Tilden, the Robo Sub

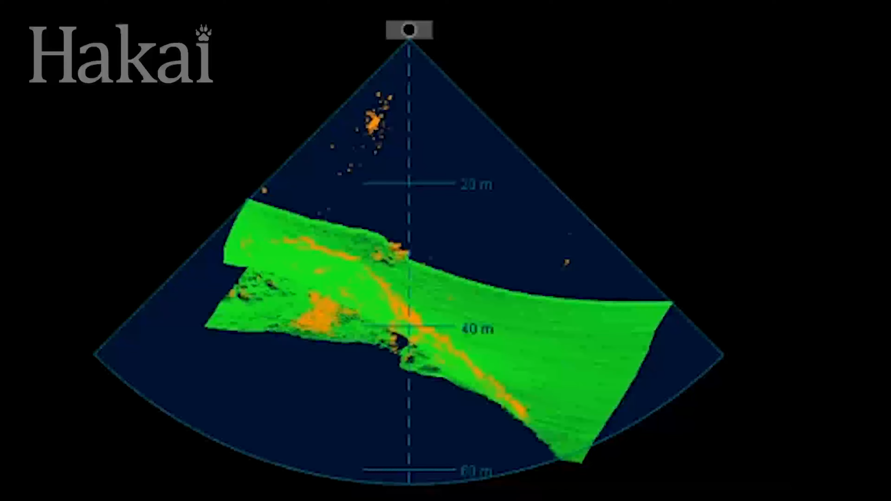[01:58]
From the boat, the sonar emits sounds that bounce off the ocean floor back to the boat.
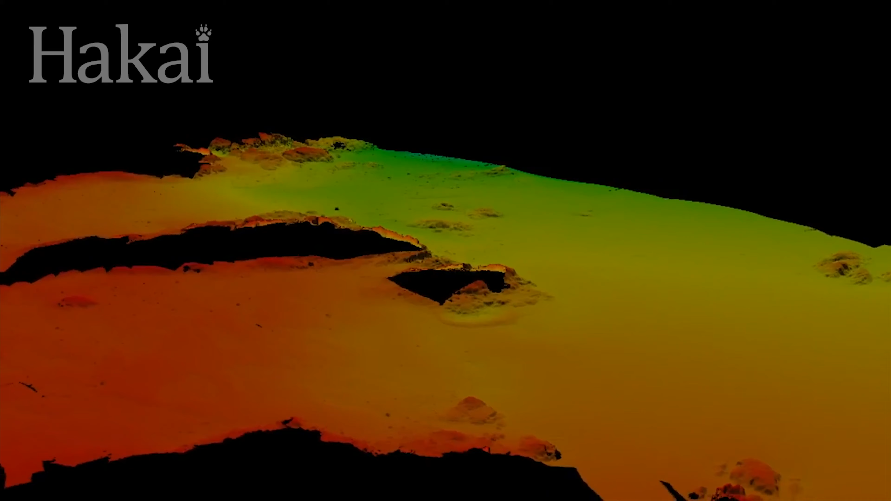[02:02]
Processing the signals gives an approximation of what the ocean floor looks like, be it clay, silt, sand or cobble.
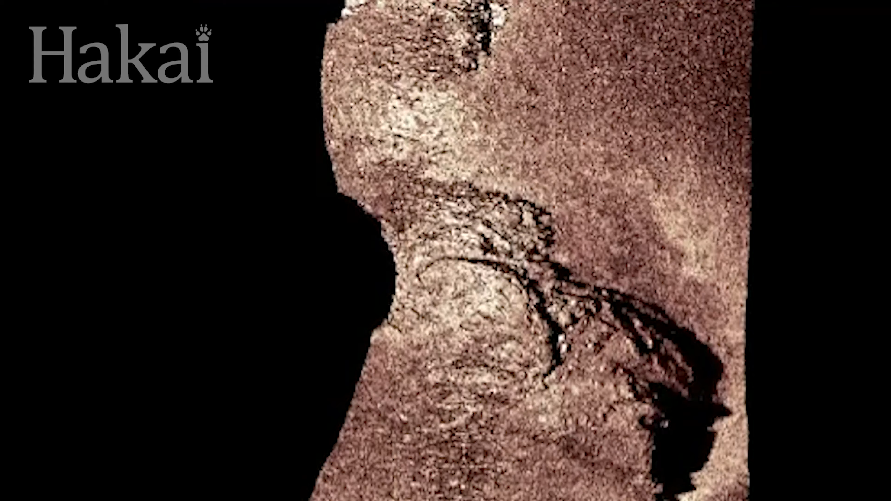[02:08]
Usually, we then send down divers to verify the sonar data.